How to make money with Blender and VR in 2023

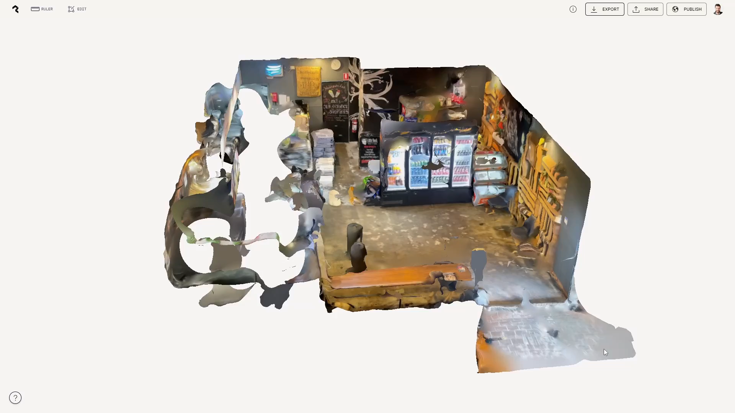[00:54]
So I went over to his shop and used polycam and did a 3d scan of his entire shop you know the front area the back area the cooking
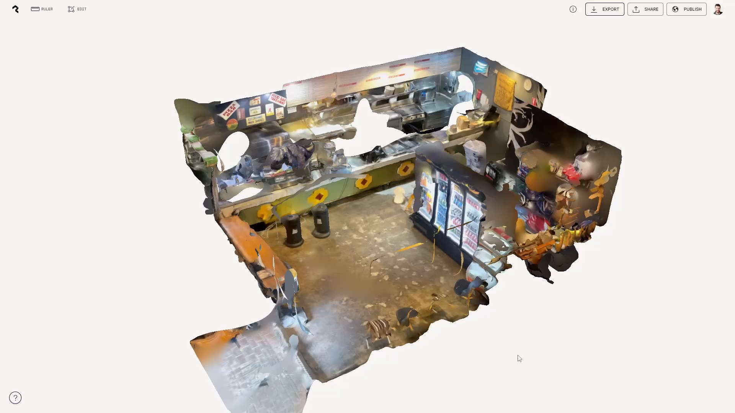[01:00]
area then I jumped onto a YouTube live stream and I showed the process of creating the 3d model from that 3d scan.